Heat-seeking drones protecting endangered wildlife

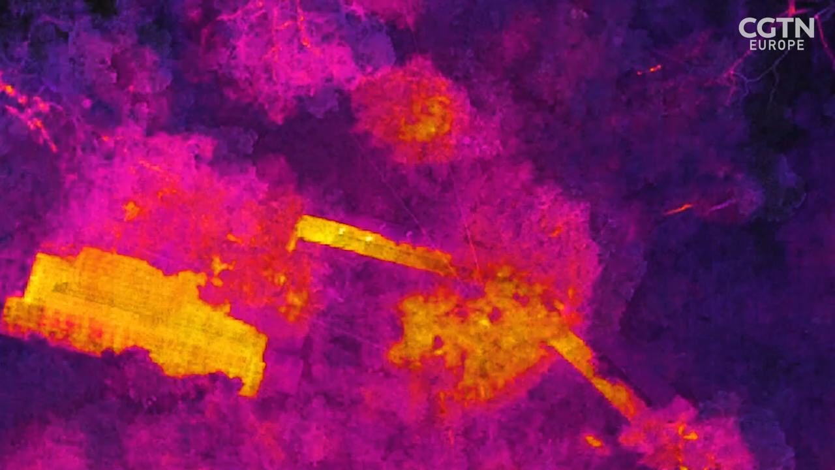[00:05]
We are looking to see the animals because of their body heat and they glow in the same way stars and galaxies glow out in space.
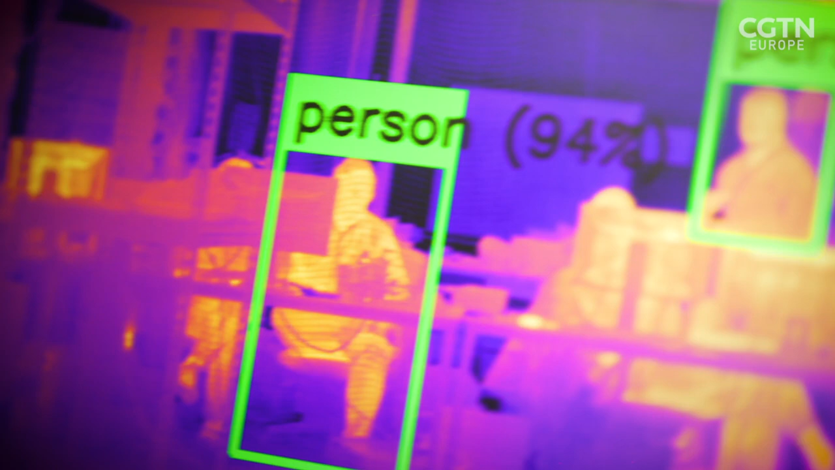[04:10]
We are looking to see the animals because of their body heat.
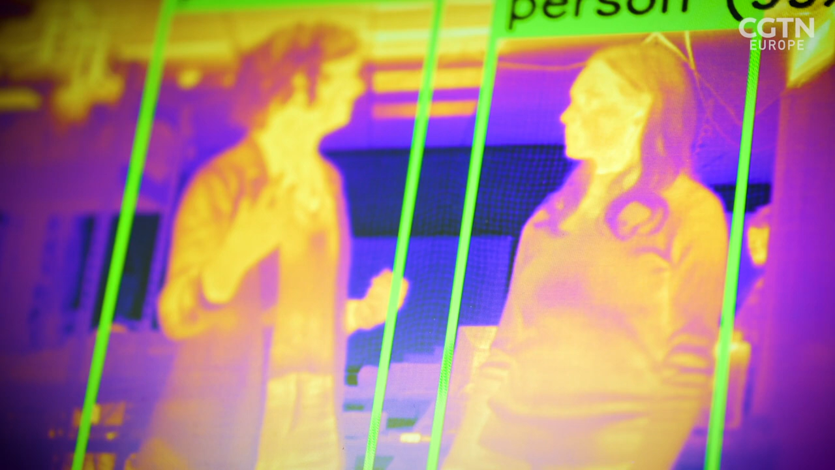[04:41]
It's a light that we can't see with our eyes, but the thermal camera can. So we are literally glowing with this light.
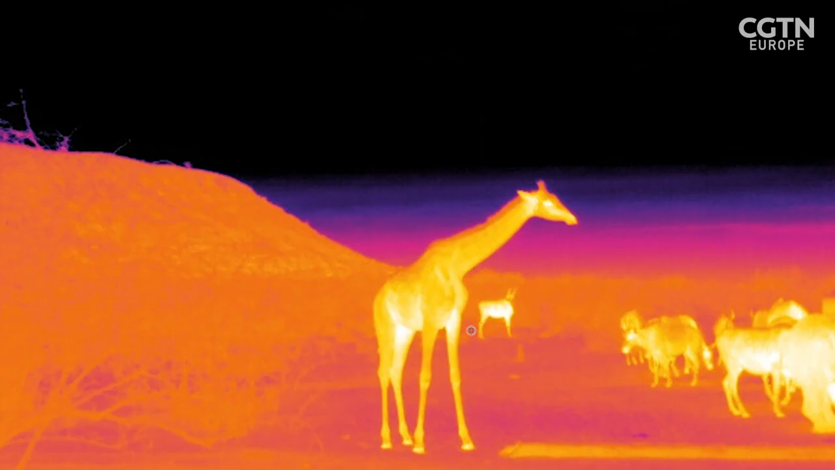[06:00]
to be able to tell the difference between different species of animals automatically as the drone is flying around, using this unique thermal fingerprint.
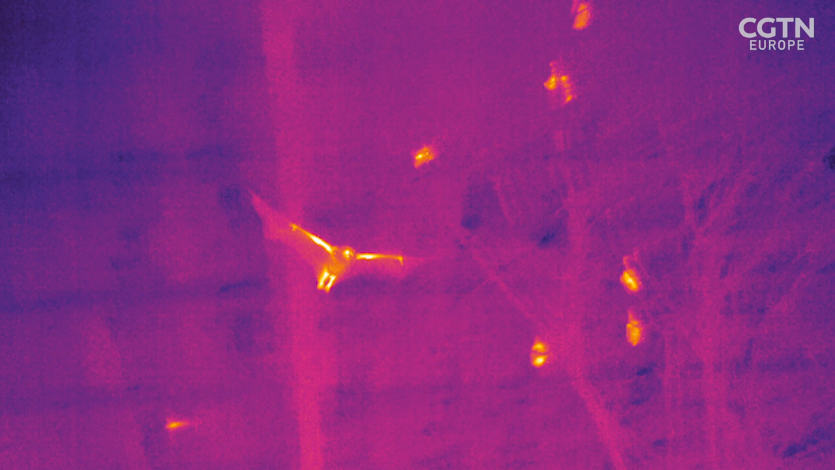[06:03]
So the information from the drone comes from the camera and it will be processed by an algorithm.
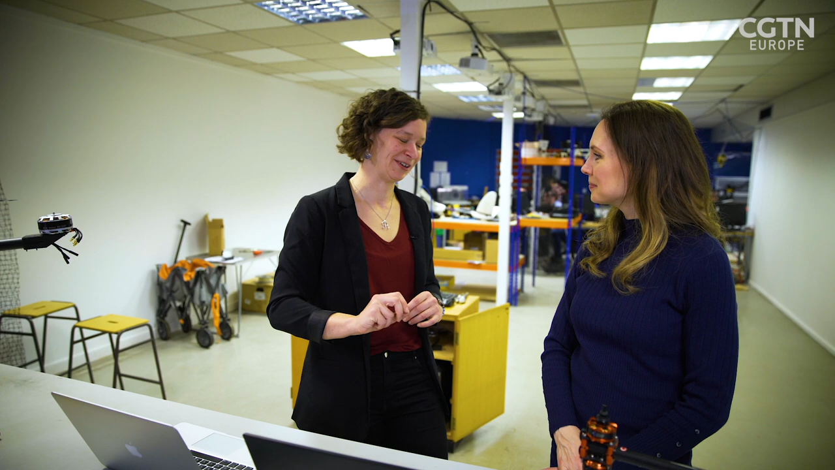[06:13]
We have a tiny computer that lives in the box there on the drone that does all the processing live as the drone flies around, and then it tells us what it sees. So for example, in this room, we're just seeing people out in the wild. We will see rhinos, chimpanzees, orangutans, elephants, anything that's out there really. So different species have a different unique thermal fingerprint. So if the camera is on, so if I stand back here so the camera can see me, let's see if it recognises.
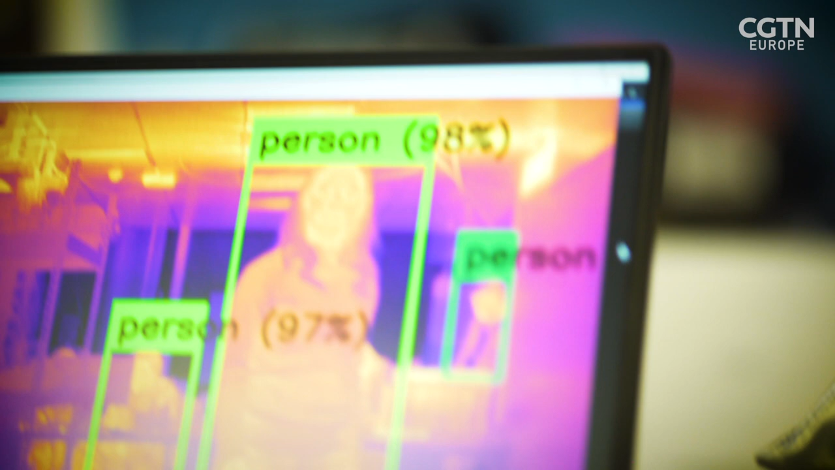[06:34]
Is it going to say human? 99% person.
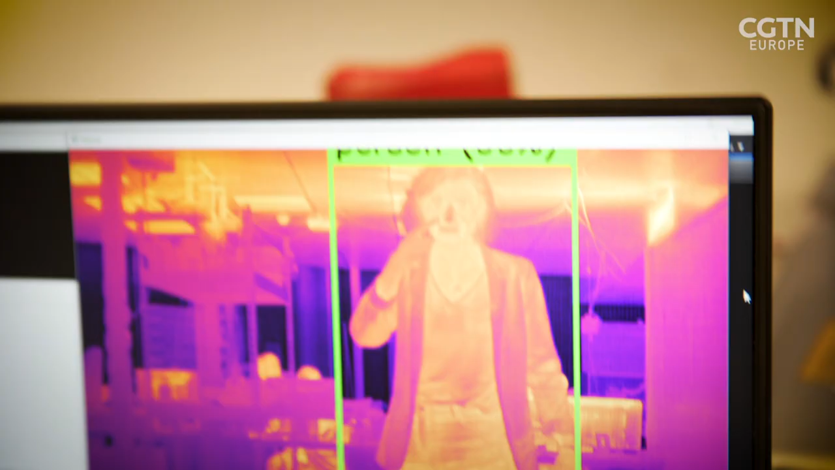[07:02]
Can you see my nose? Oh yeah. Everyone's got a really cold nose.
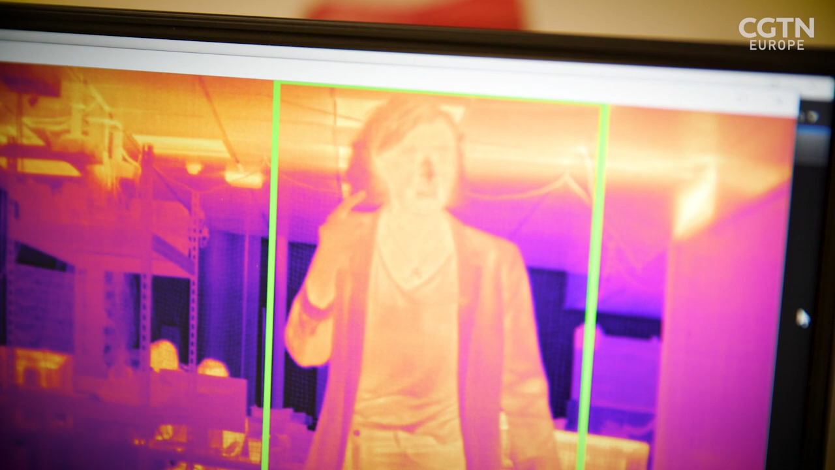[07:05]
So if people tend to have really cold or really warm noses, I don't know why I haven't spoken to an anatomist about it.
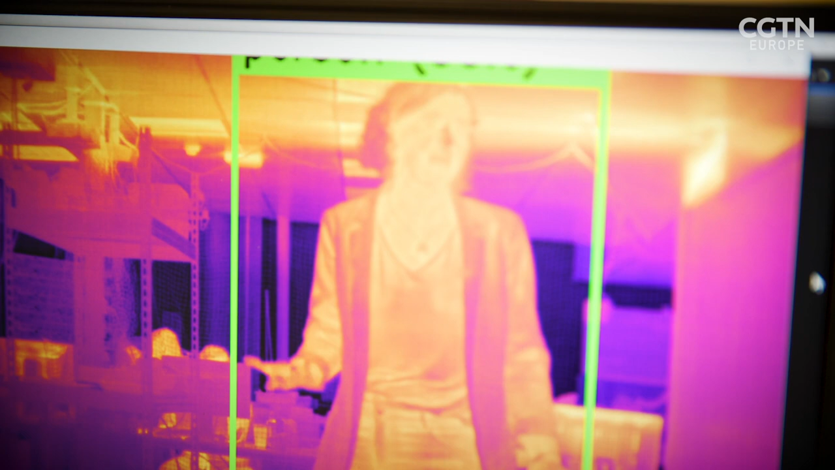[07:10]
Interesting. Your nose looks like it has frostbite. Yeah.
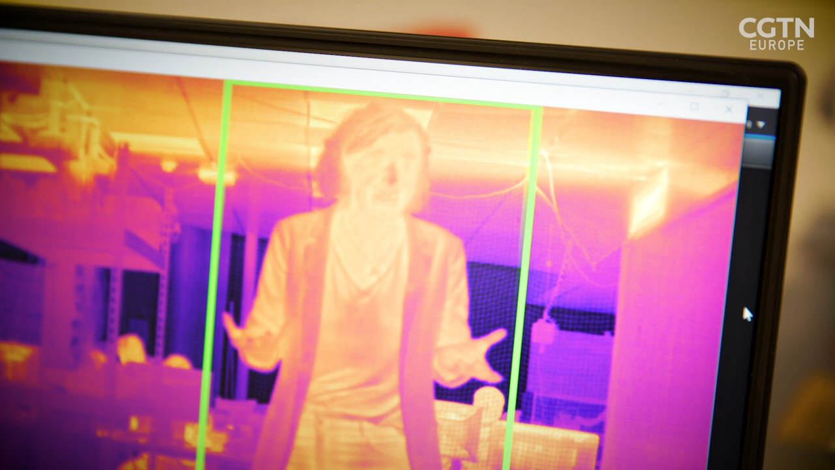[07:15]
It doesn't matter how warm I am, my nose always looks cold. Whereas if you stand in front of the camera, you might have a warm... Yeah, I might have a warm...
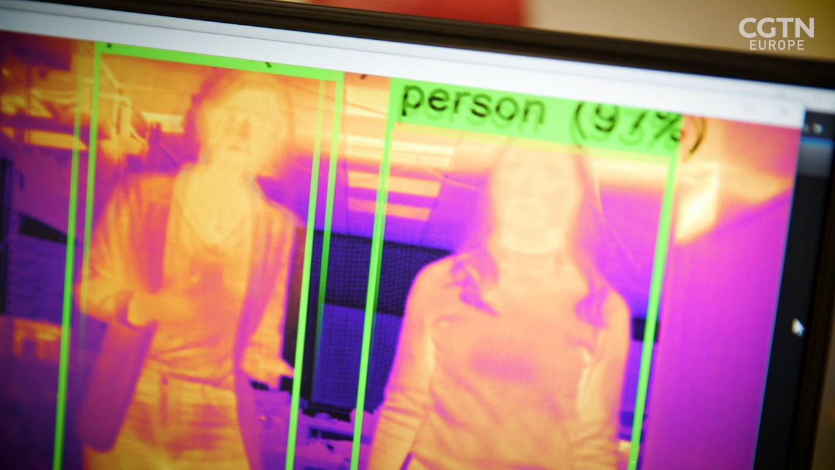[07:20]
I have a warm nose. So you have a warm nose. I have a warm face. The entire face.
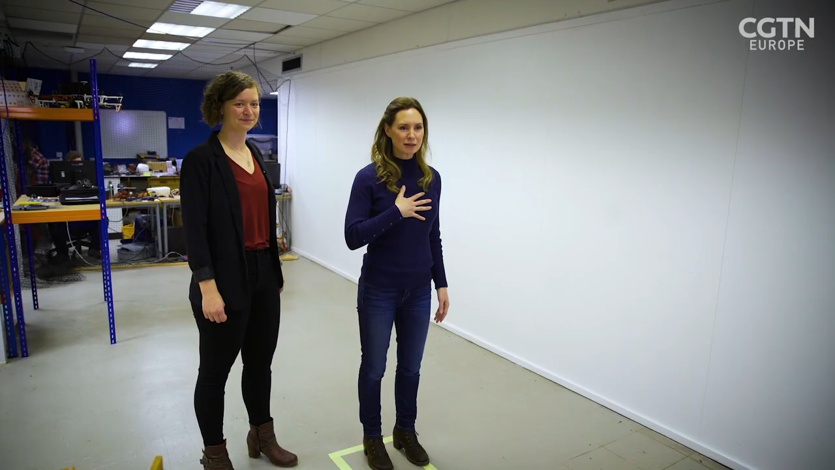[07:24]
I'm going to put my hand on my chest to see if it leaves behind a heat handprint. Yeah, look. It leaves the heat behind. That is so funny. And of course, hair doesn't emit any heat. It's very good at keeping your heat in.
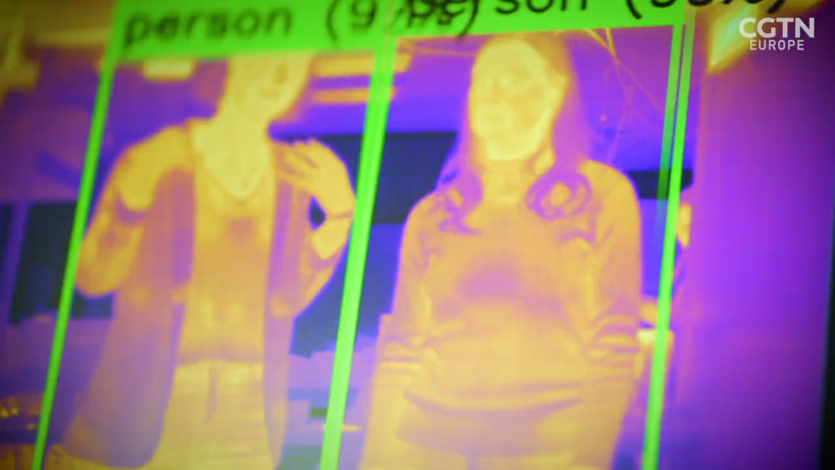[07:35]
Right. Your hair is a very good insulator. It's really good at keeping your body heat in. Even though your head is really warm, it looks like your hair is very cool.
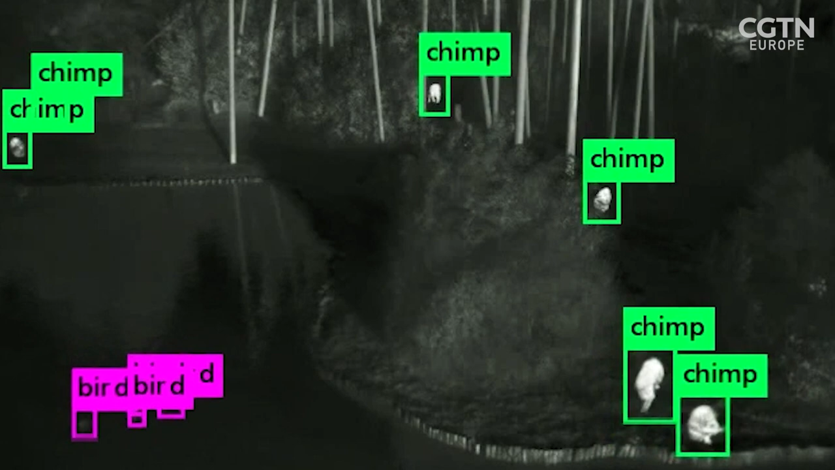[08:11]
We've got some birds moving around, so they were ducks in the water.